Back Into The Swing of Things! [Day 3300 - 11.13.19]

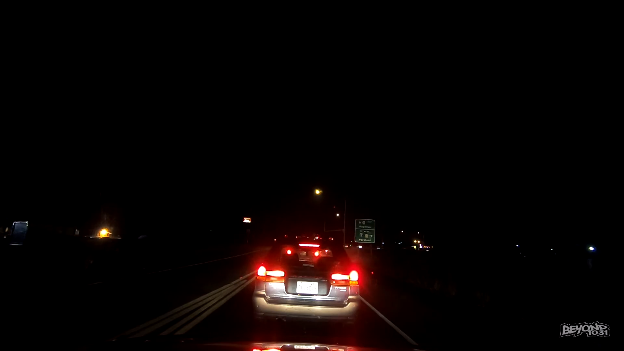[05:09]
In 400 feet, turn right onto the Washington 512 West ramp to I-5 West, Parkland. You guys heard her. Parkland.